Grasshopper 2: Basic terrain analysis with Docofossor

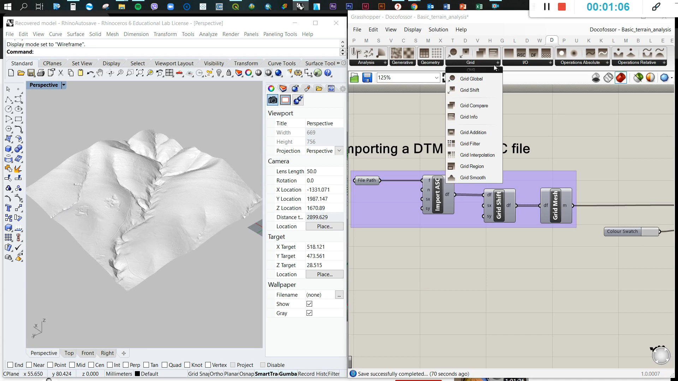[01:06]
So we grid the filter because we need to change this resolution, which is really high, for the vector generation.
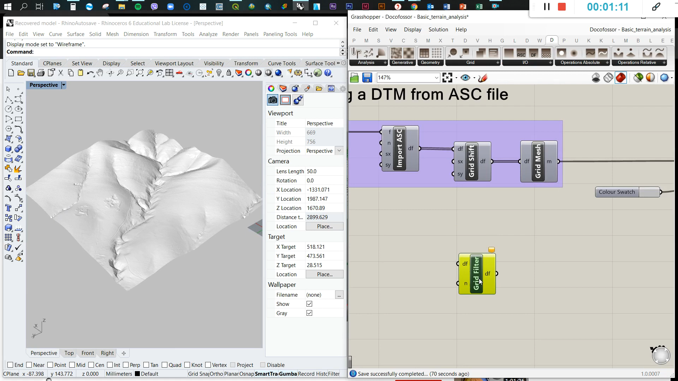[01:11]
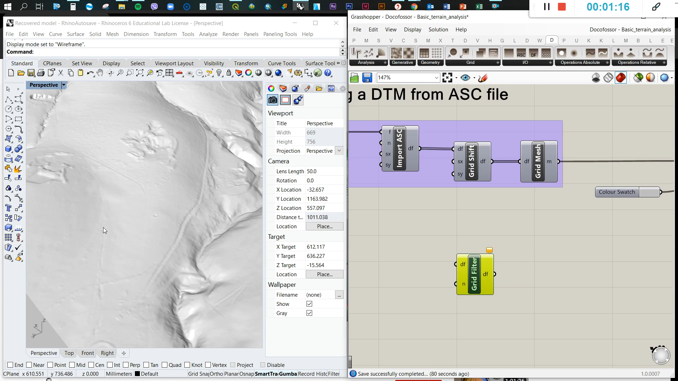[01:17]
Otherwise we're going to have a vector for each of the pixels that we have here.
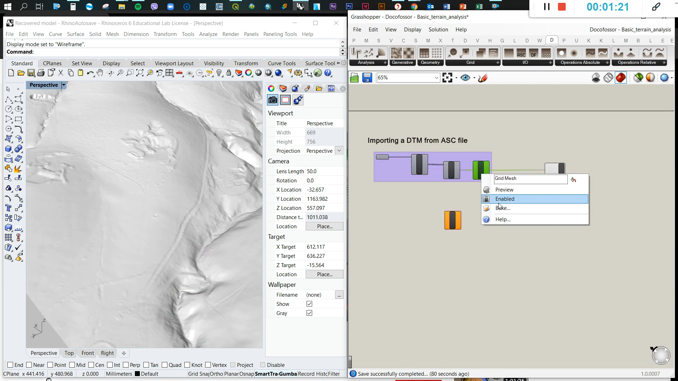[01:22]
So if we make it, I will just quickly this so you can see the level of detail.
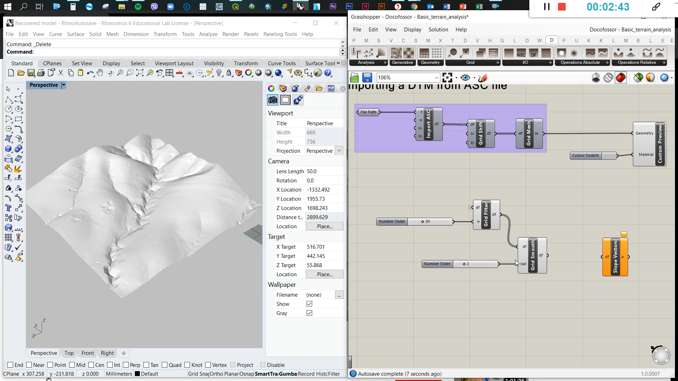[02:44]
And then we can connect this grid to the slope. So as you can see, all these appear randomly in this part of the canvas. So what we need to do is just create a grid point.
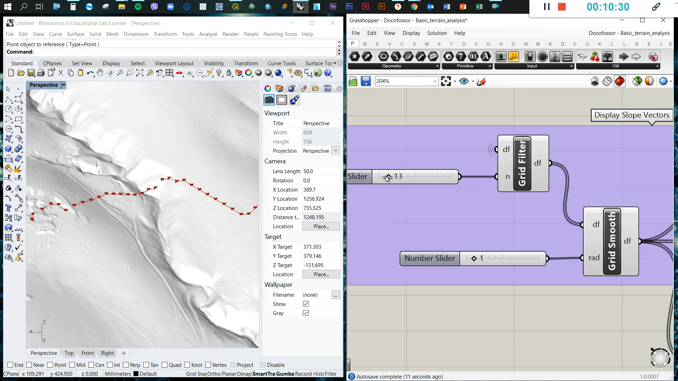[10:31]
So the smaller it is, the perhaps precise is becoming. So uh, you, you can change with this and play with these parameters to see how, how it's going.